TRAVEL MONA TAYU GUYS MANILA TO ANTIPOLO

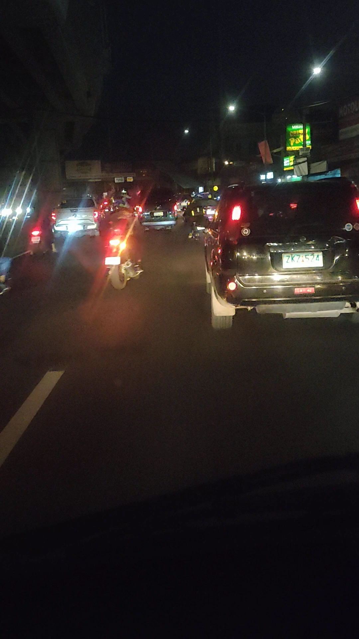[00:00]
Hi guys Akiya tayo ng anti-polo guys Chumo traffic Sa mga U-turn